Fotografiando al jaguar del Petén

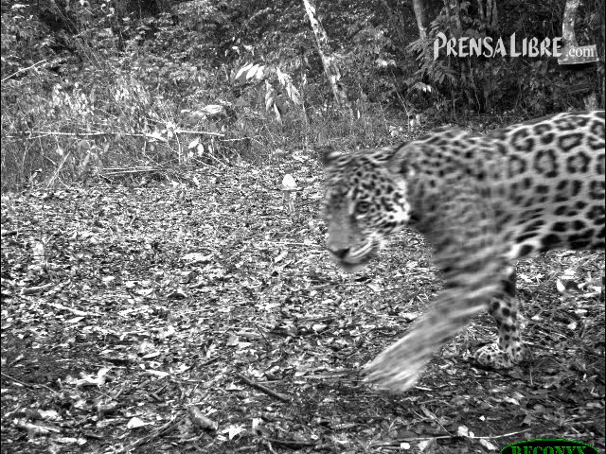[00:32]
para lo cual utiliza cámaras fotográficas de alta velocidad para fotografiarlos en su hábitat. El jaguar es el tercer felino más grande en el mundo y el más grande en América. Sus manchas en la piel son como sus huellas digitales, son una característica única en cada uno de ellos. Este felino se alimenta de coches de monte, pisotes y armadillos. El estudio, aunque es para estudiar a los jaguares,
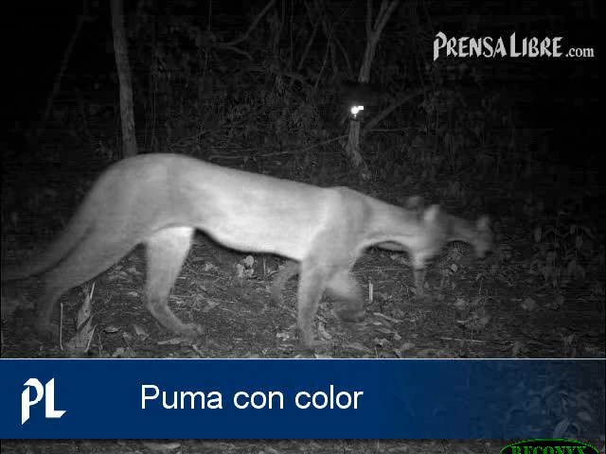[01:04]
se ha encontrado con otras especies como el puma con color, el segundo felino más grande del continente, así como el ocelote, muy parecido al jaguar pero más pequeño.
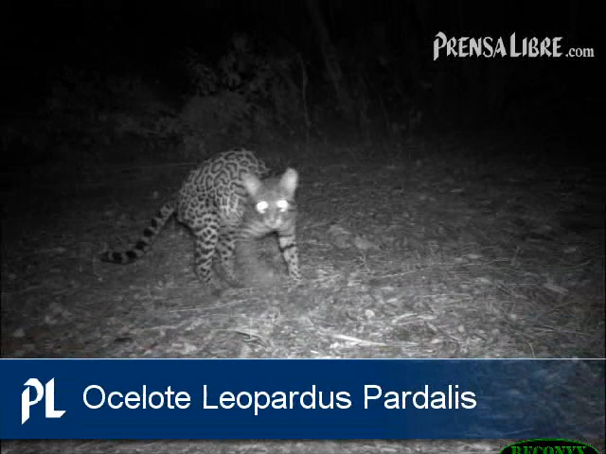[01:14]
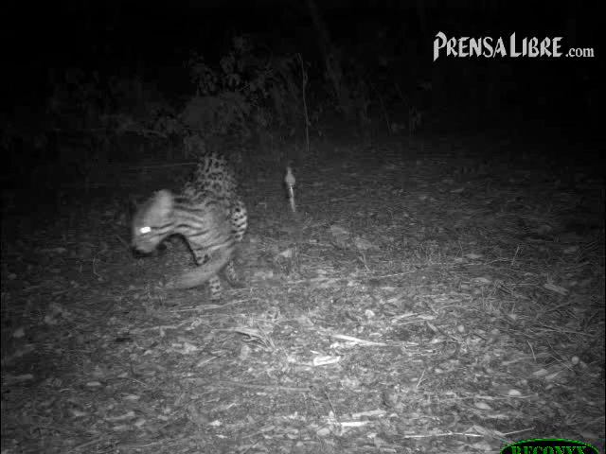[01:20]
En Guatemala el mamífero más grande es el danta,
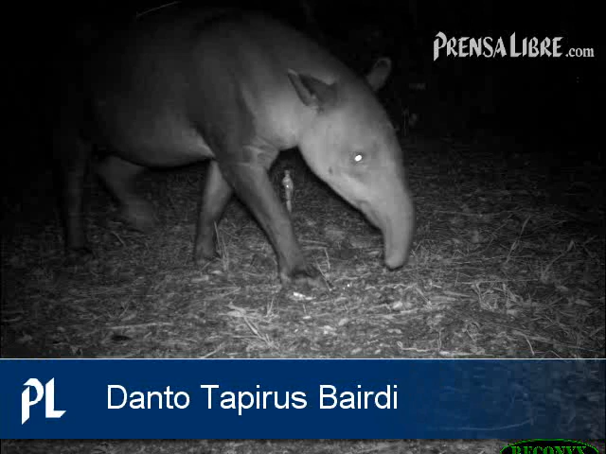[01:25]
un herbívoro que vive por lo general cerca de los cuerpos de agua y es presa de los jaguares.
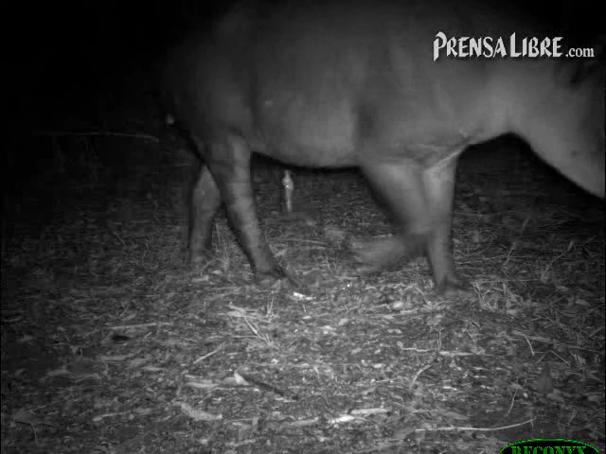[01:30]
Los campesinos del norte del país matan muchas veces a los jaguares debido a que éstos a su vez matan animales de corral para alimentarse.
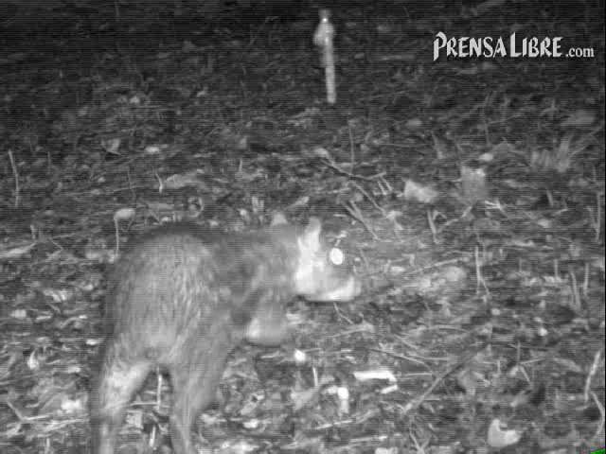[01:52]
Otras especies como el tepescuintle también están amenazadas debido a que son utilizadas como alimento, así como el faisán, cuyo plumaje es además muy apreciado, ya que presentan un diformismo sexual entre hembra y macho.